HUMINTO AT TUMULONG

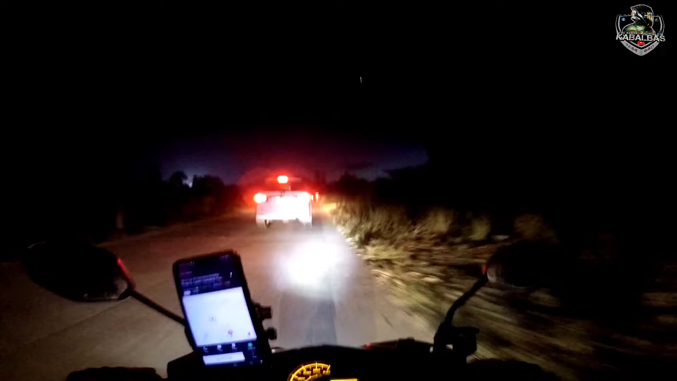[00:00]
Ano, nyari dyan? Nyari dyan? Biglang namatay eh. Oh, tunog ka na.
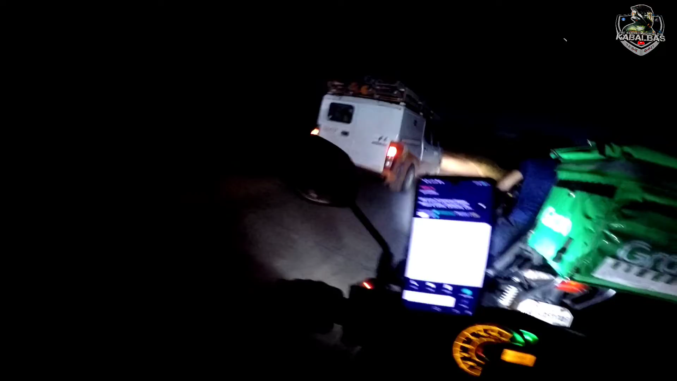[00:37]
May kasabay pa tayo eh. Wait lang.